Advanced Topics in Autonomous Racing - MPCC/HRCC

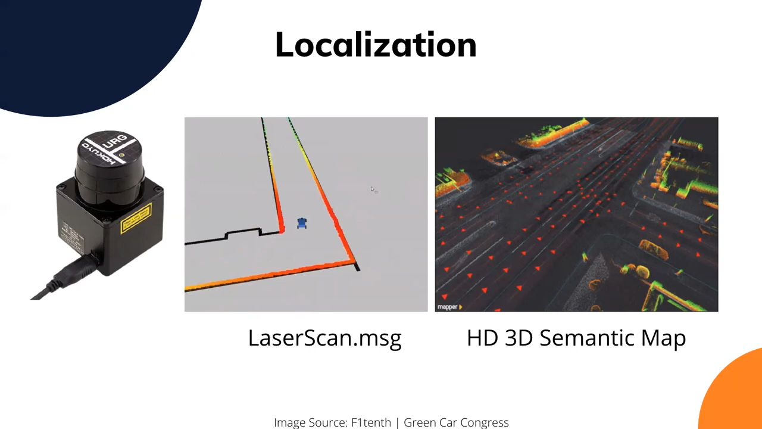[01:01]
real um autonomous vehicles on that are driven on road like by the industry and they use uh hd's 3d semantic map um for reference to compare their live point cloud with the semantic map 3d map after that we saw how localization
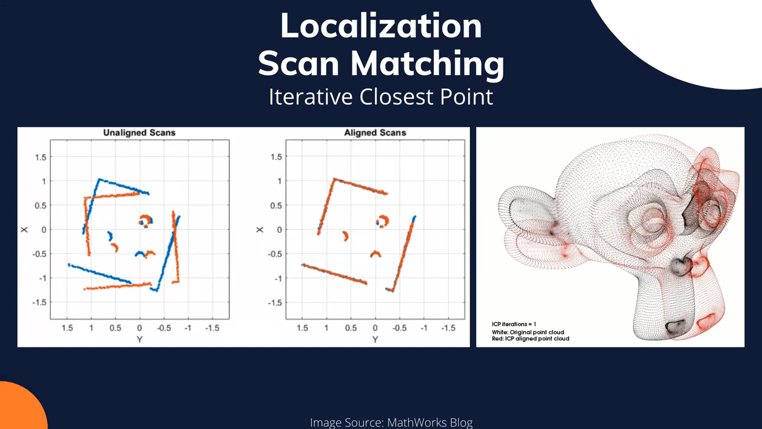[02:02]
might find a good fit with a low mean square error but might not be the exact um alignment um it's like it hacks itself so that's about icp and then um this is how it looks in
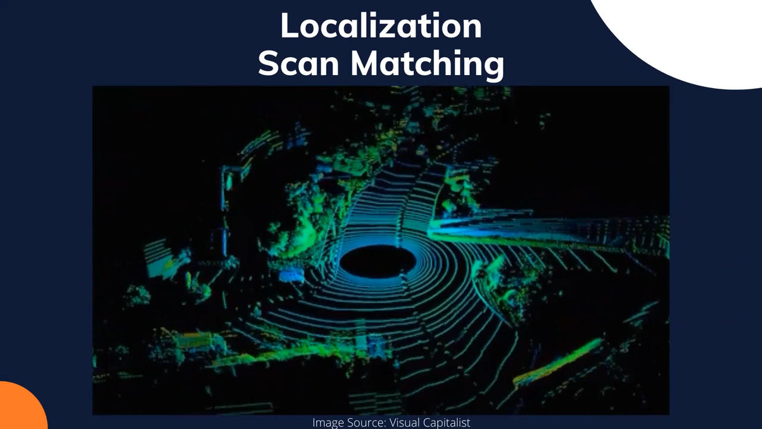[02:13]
the real world um the green and blue are two different point clouds one is from the
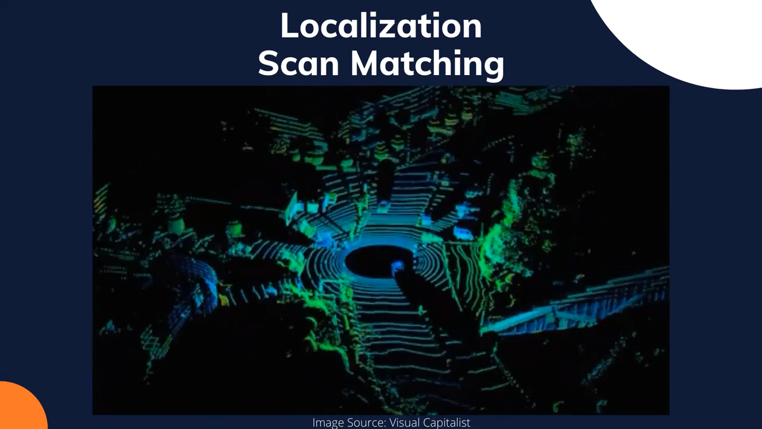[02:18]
3d hd map and the other one is from the live um recording of point cloud and then after you have localized